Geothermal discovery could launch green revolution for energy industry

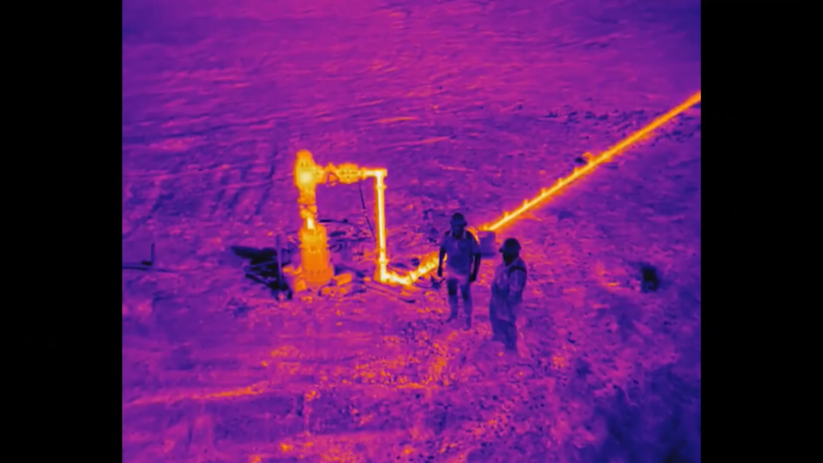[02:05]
Workers, by contrast, looked cold. You can clearly see the water pumped from one of the wells and stored in tanks.
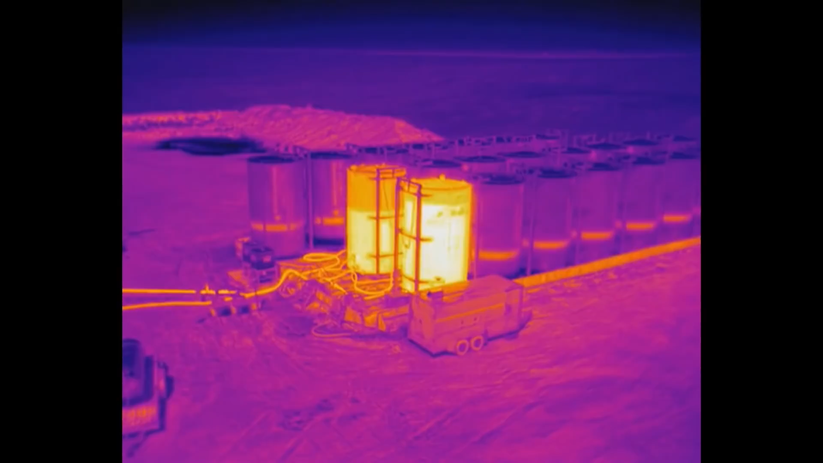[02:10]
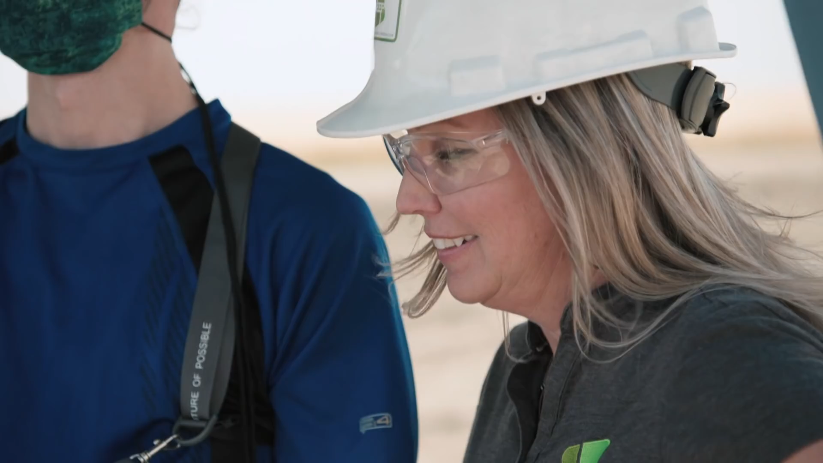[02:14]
That looks hot. 92.9 we're reading right now on the outside of that tank.
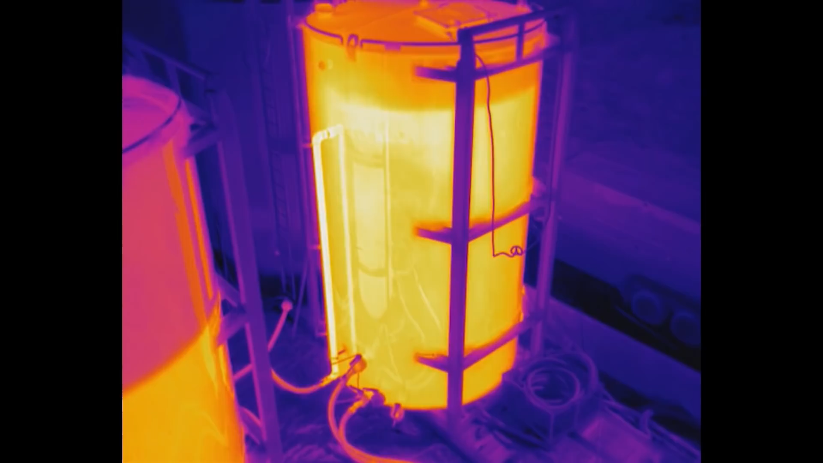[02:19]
For me, this is amazing to actually see it. I mean, when you look at the tanks, you know there's hot water in there.
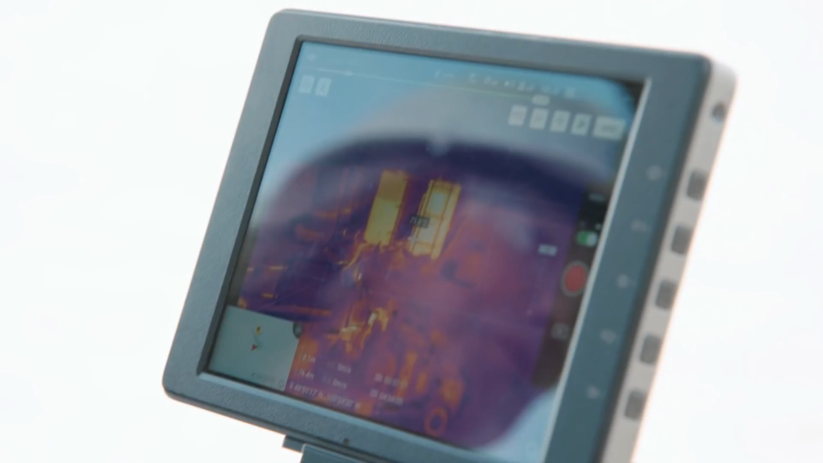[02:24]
But to actually see it visualized like this is pretty cool for us and our team.
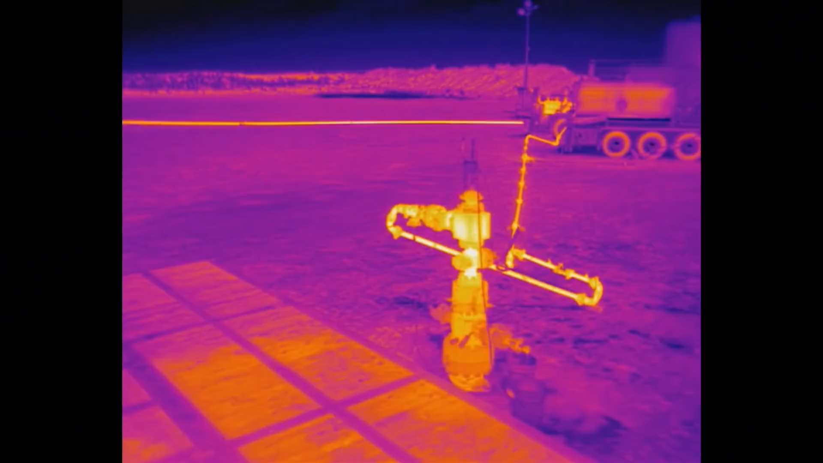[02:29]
Geothermal in itself is not new.